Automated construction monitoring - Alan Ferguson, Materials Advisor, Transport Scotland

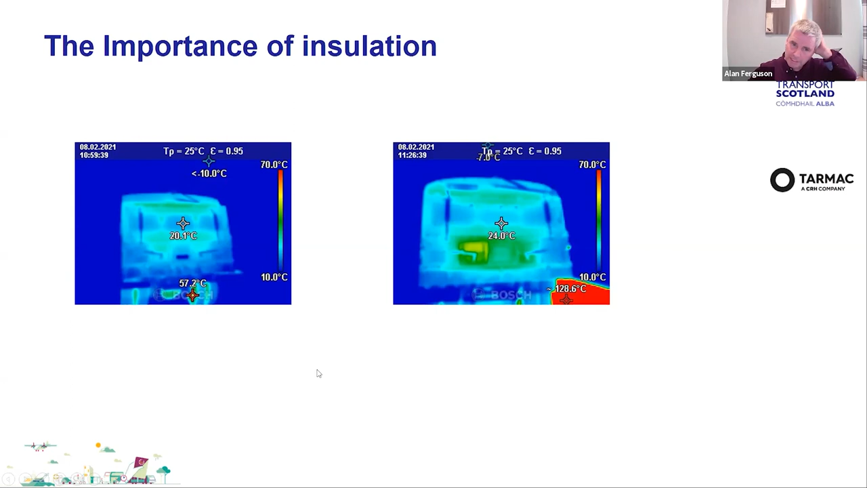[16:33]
On screen: scale top 70.0°C, scale bottom 10.0°C
through a poorly insulated back end of the delivery vehicle and that will translate to cold spots when you're when you're relaying your material and so certainly the information using these modern uh devices is there to allow you to take action to improve the operation and the efficiency and if you're wondering why i keep going on and on about cold spots this is why this is